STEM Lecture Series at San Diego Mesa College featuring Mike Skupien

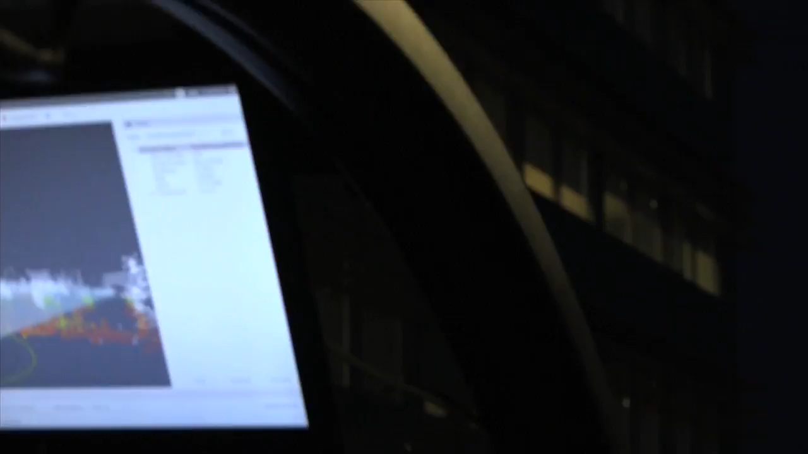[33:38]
So right there is Mike. You can actually see his arms moving.
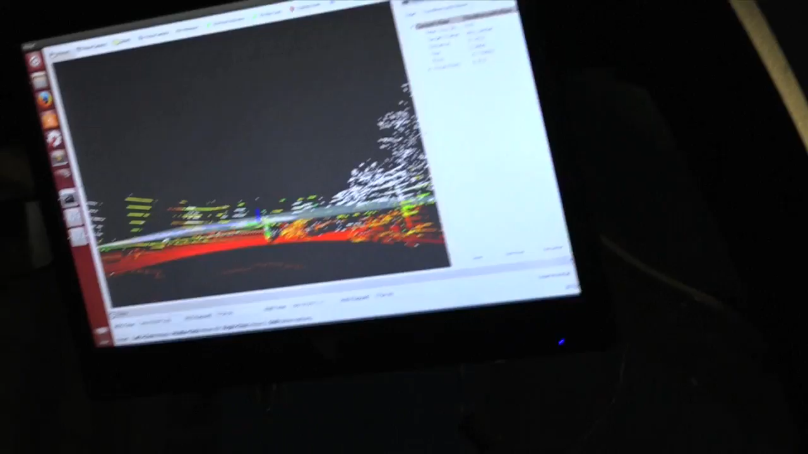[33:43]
Yeah. And then we've got him highlighted there in the gray and black.
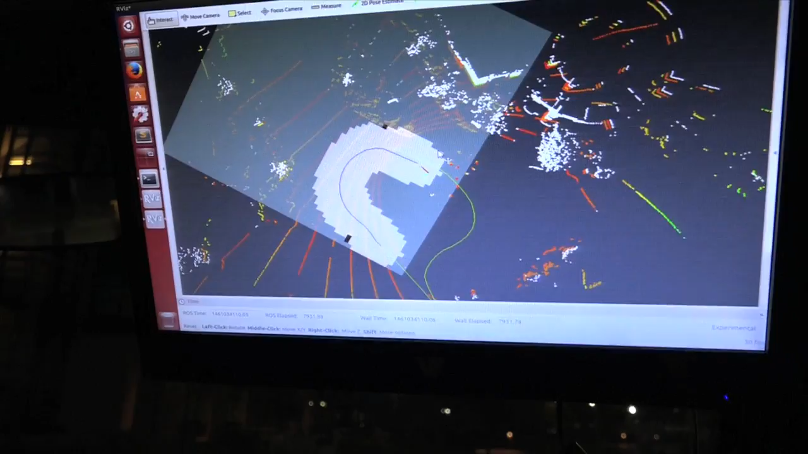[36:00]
Hit the go button, and the vehicle will start driving itself. Go low.